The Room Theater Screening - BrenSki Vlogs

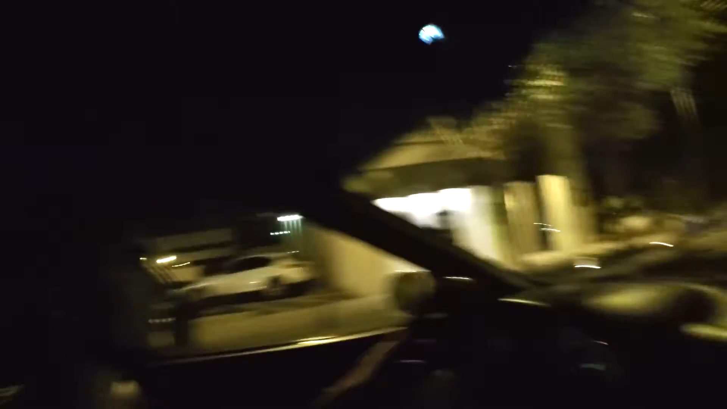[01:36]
It's crazy. Is this one-way street or no? Or no? Or no? Hey, look, there's parking!